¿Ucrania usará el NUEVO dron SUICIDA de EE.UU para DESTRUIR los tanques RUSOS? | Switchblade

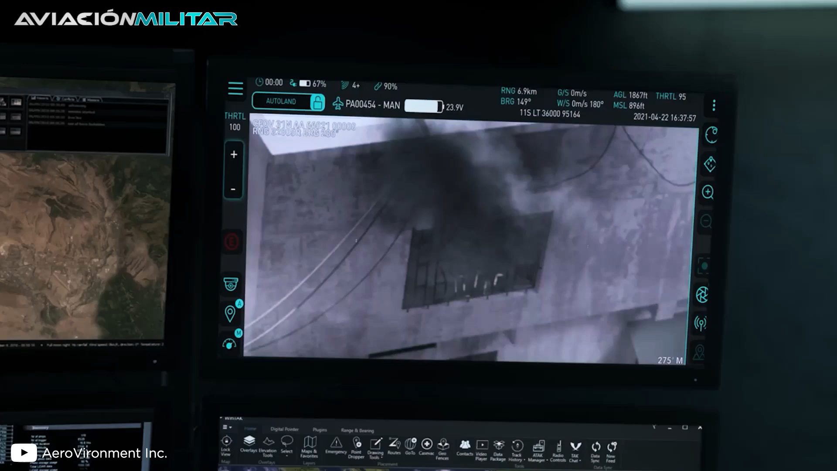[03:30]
El operador tiene un control manual a través de una tablet que muestra los videos de la cámara térmica de infrarrojos y de la óptica que lleva la pequeña nave.
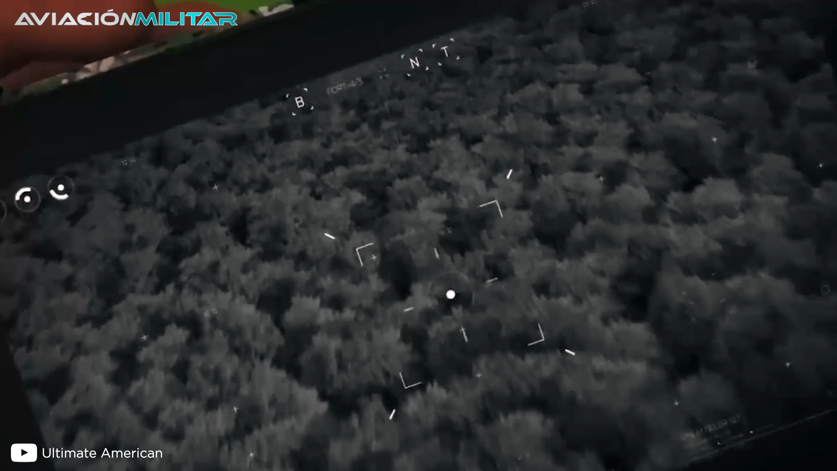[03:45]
En ese momento, el dron acelera a máxima velocidad hacia el mismo y lo persigue automáticamente si hay un movimiento evasivo.